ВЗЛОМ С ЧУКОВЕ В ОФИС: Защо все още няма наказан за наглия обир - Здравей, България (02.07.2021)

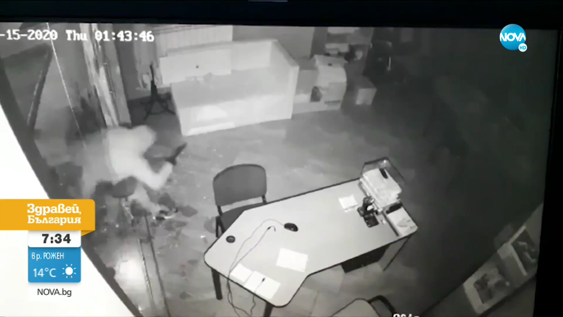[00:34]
И сега да разберем защо тази изключителна наглост няма да се разследва. Повече тогава всъщност обирджиите, казахме ли го това вики, че се разследва. Колата се вижда. Колата се вижда, изнесоха цяла каса, тежка от офиса. После са ти отварили. Да, после са проверили какво ема в ней.